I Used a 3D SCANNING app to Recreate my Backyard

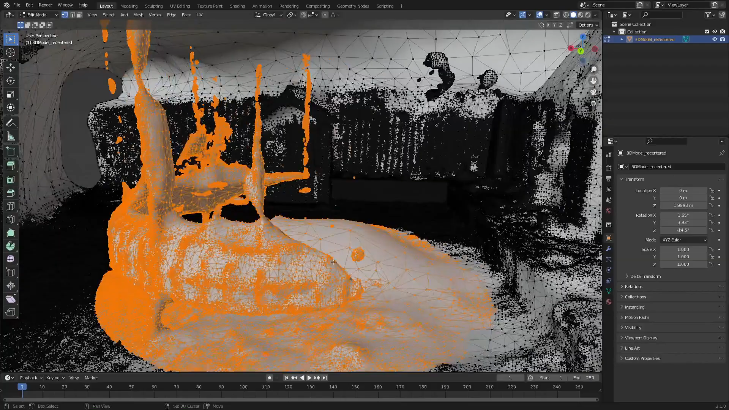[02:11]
Did we get most of that trampoline by the looks of it? We did.
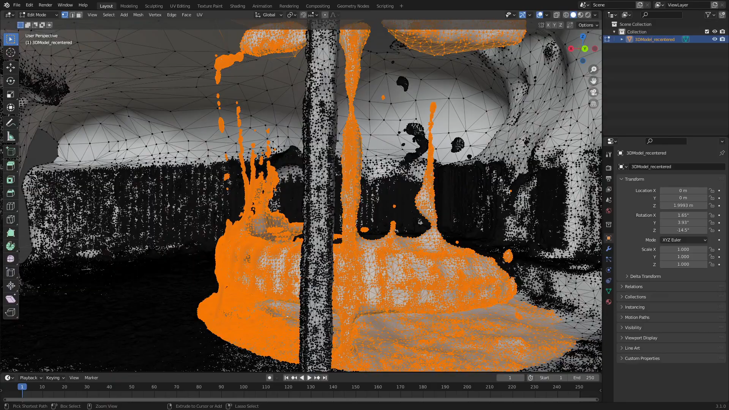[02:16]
I'm just gonna press numpad plus just increase the selection just that little bit more to make sure that we got any straggling pieces.
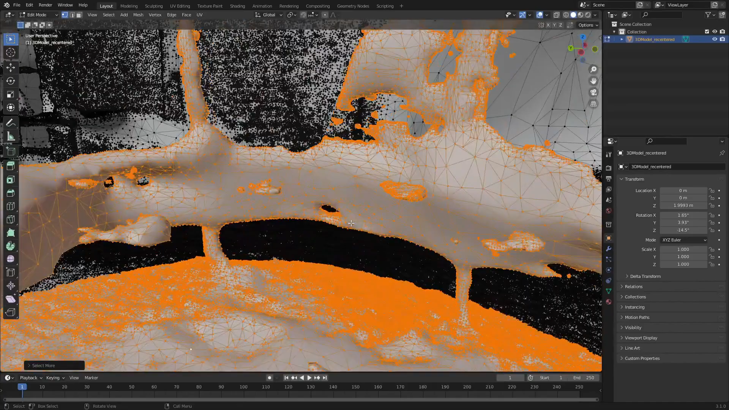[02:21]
Delete vertices. There we go.
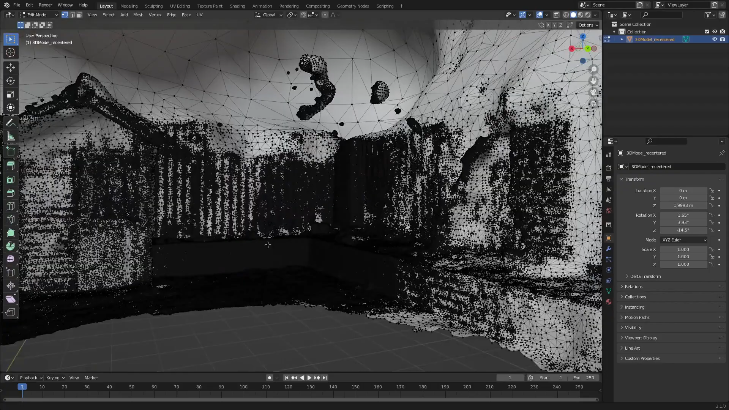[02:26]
What I will do now is delete the roof.
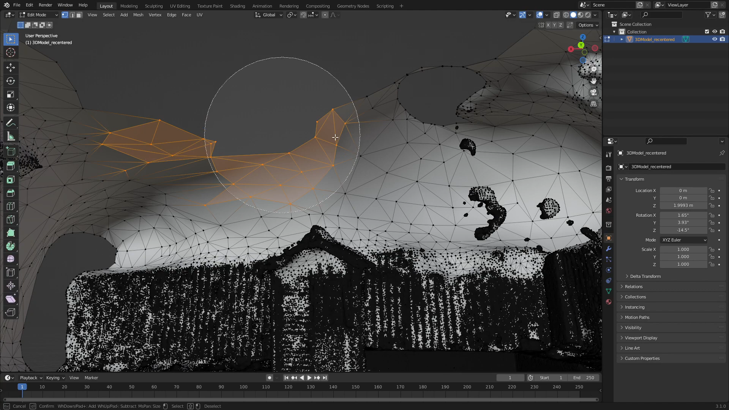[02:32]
So let's kind of just go through and select all this. So now with the majority of those pieces removed let's now throw on that Decimate modifier.
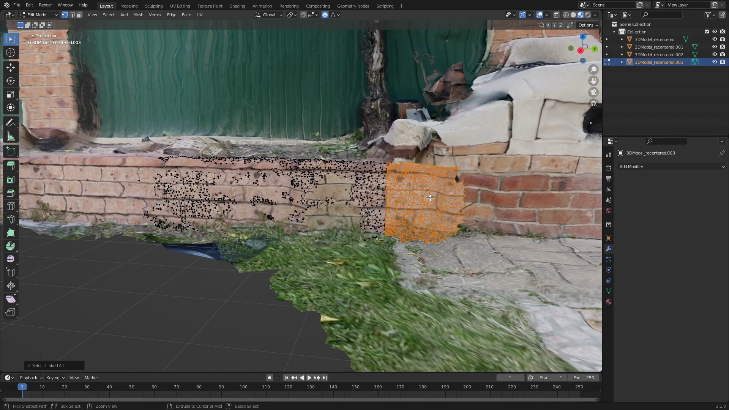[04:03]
Let's press V to rip and then Ctrl L delete vertices and so now we've kind of got that very straight line there.
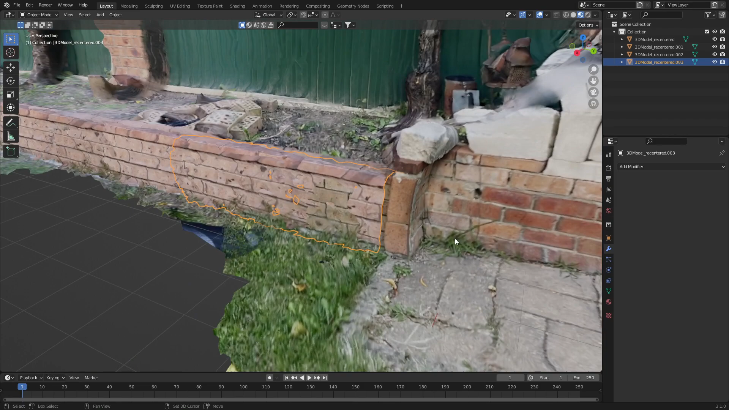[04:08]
And we'll do it one more time so we can see that this brick wall here is a little bit rough. There's not a lot I can do about that one. Once again we just ran out of photos but what I'm gonna do here is grab this section, mirror it and put it over here. So let's go ahead and do that.
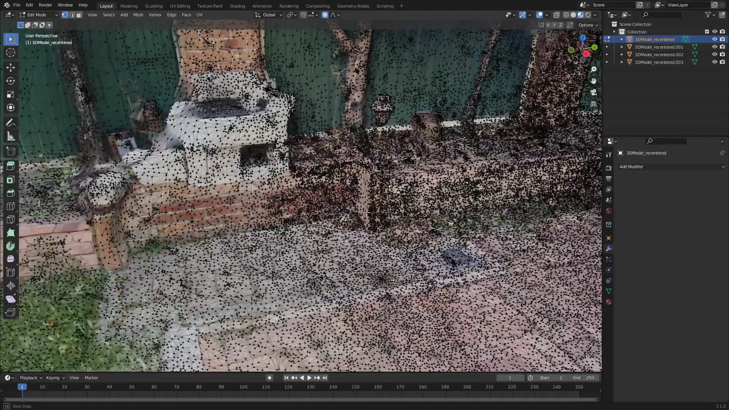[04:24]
So select there. I'm going to grab everything that's here.
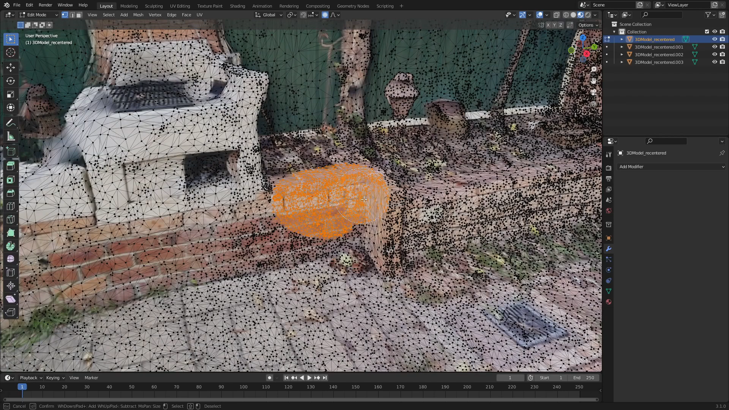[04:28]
I'm even gonna grab the ground just to make our life a little bit easier.
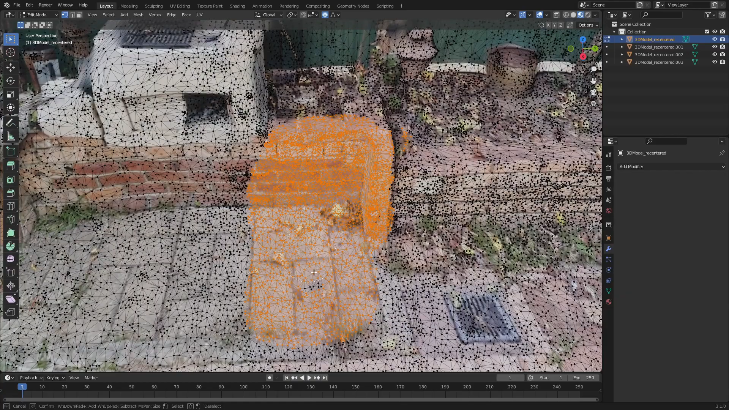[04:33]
There we go, something like that.
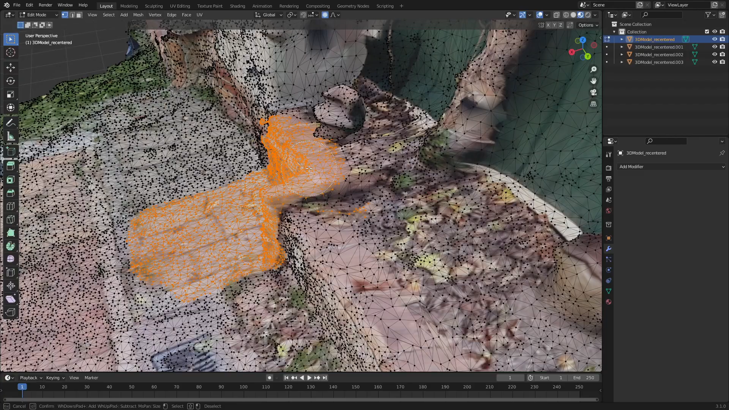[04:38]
Make sure we don't have that selected. Let's go Shift D, P, separate by selection.
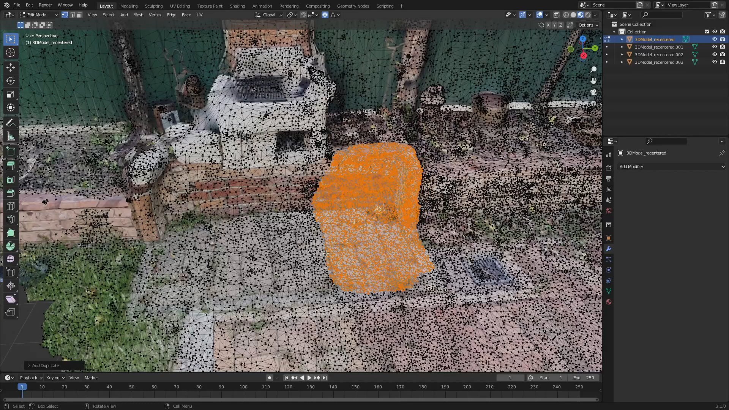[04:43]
We can select this object. What I'm gonna do is origin,
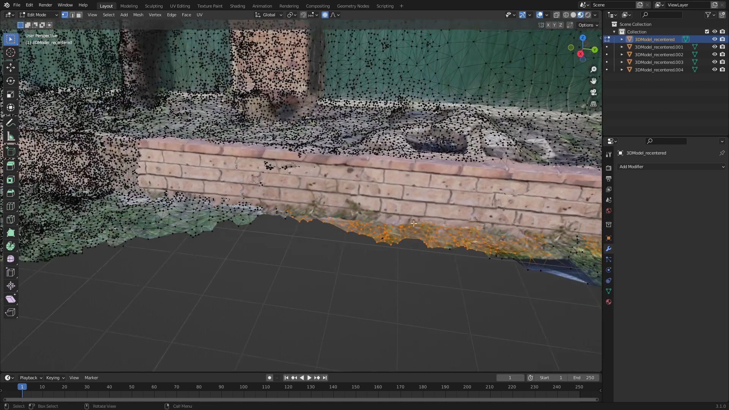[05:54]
And I'm just gonna delete all that just behind it. Keep that section there. Delete vertices. And there we go. So now we've built that wall up.
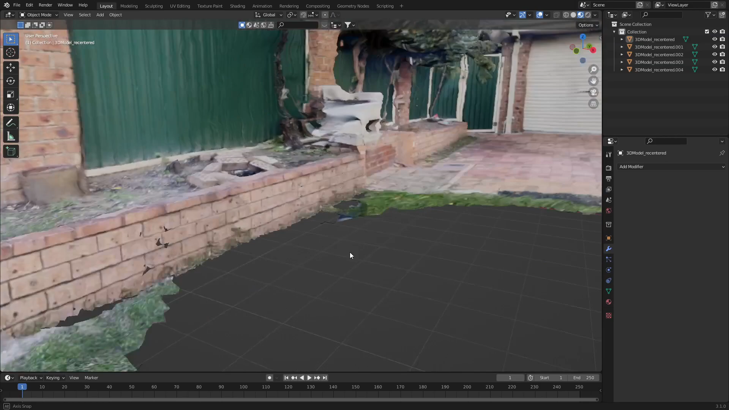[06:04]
Now the next thing in this house renovation is we want to get rid of the cubby house.
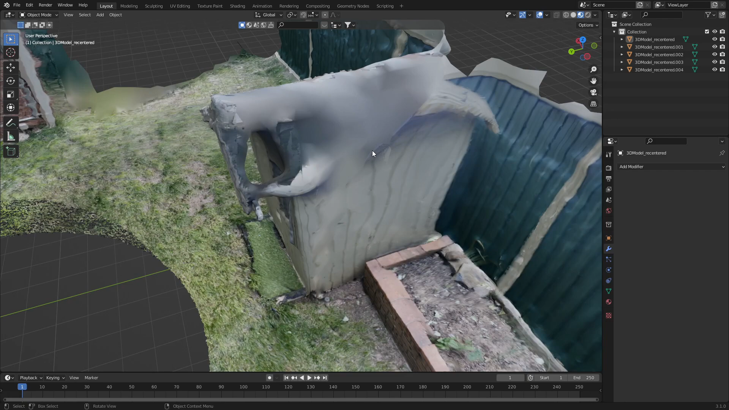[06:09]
Okay.
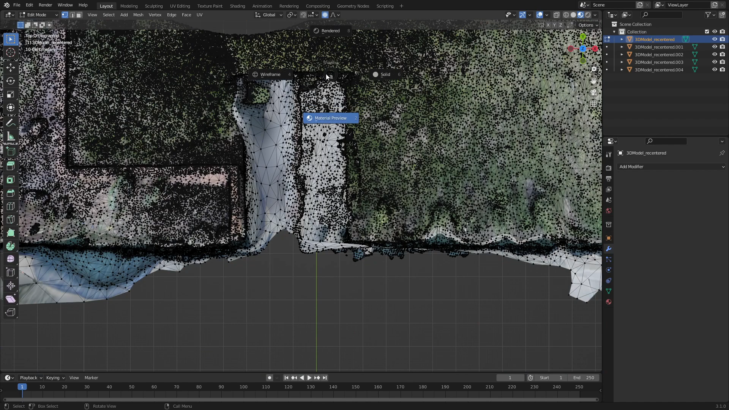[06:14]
So from here what I'm gonna do is we're going to wireframe mode and I'm gonna select everything that's the cubby house.
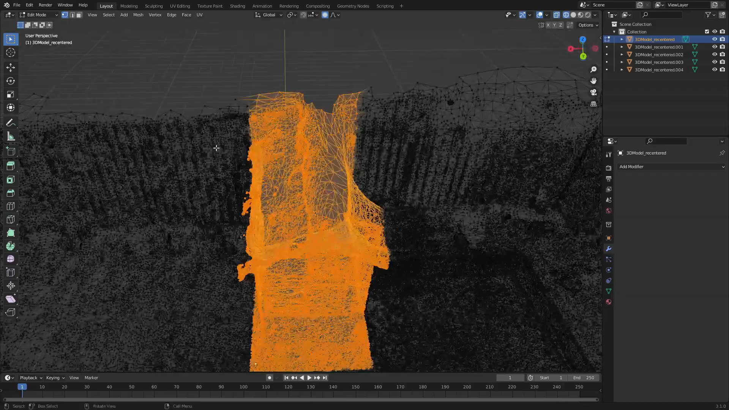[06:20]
Now obviously knowing my property I know that we've got a little bit of a brick wall wall there which is what I want to keep.
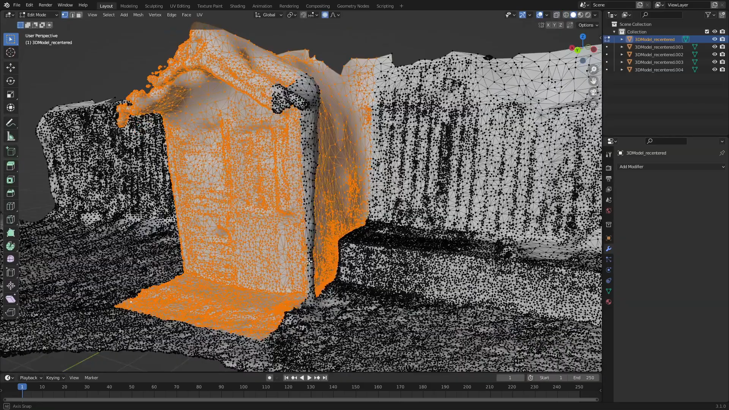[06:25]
I'm going to delete that.
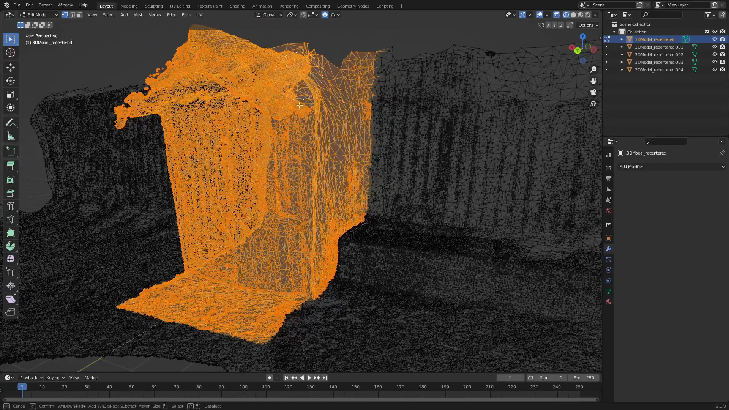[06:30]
Let's just make sure we've got everything. And we'll delete the roof as well.
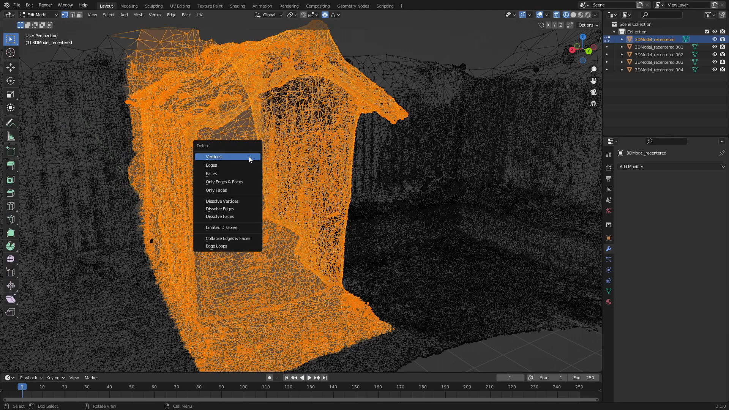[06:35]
From here I'm just gonna press delete faces or vertices sorry. And now we've got this hole.
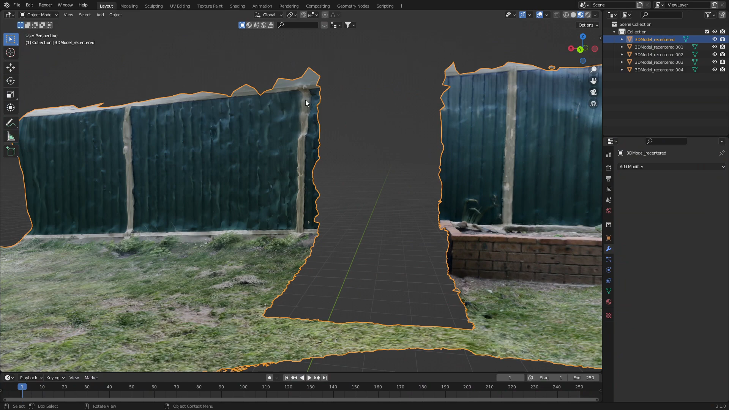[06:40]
So obviously there is a fence behind here which we want to kind of keep. Luckily enough I was I pre-planned and we've got this fence here.
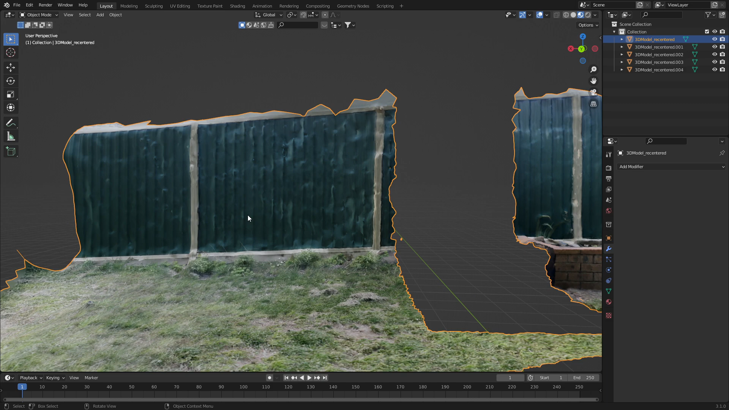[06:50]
So let's go ahead and we're into edit mode.
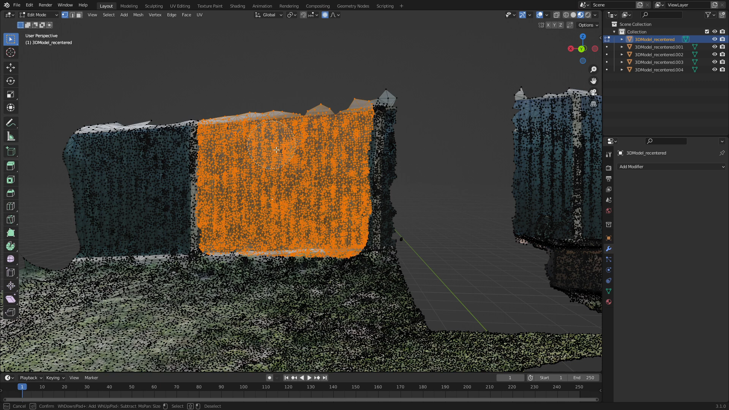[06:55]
Let's just grab all this being very loose shift D P separate by selection and just move it over.